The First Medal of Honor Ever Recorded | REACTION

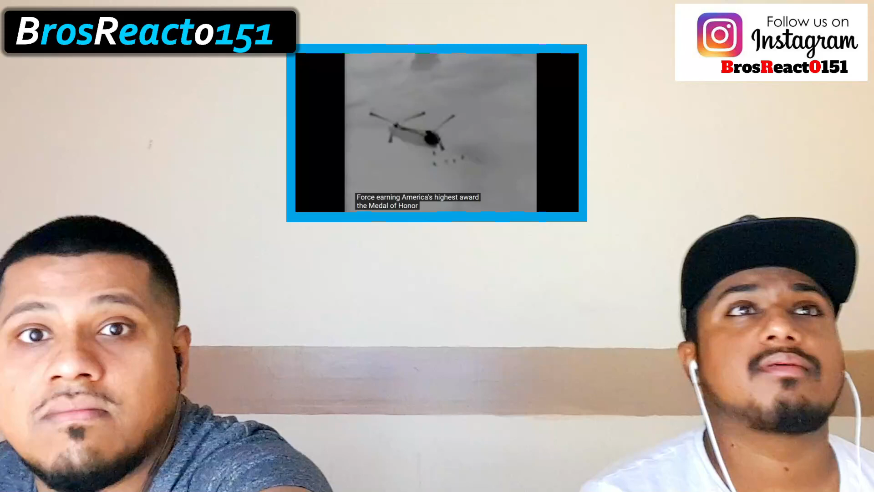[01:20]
Chapman and the SEALs exfil their MH-47 helicopter. John is the second individual to exit and immediately moves in the direction of the summit. He can be seen moving off to the right of the screen, alone. The team is taking heavy fire from every direction, as indicated by the arrows, as Chapman begins engaging targets.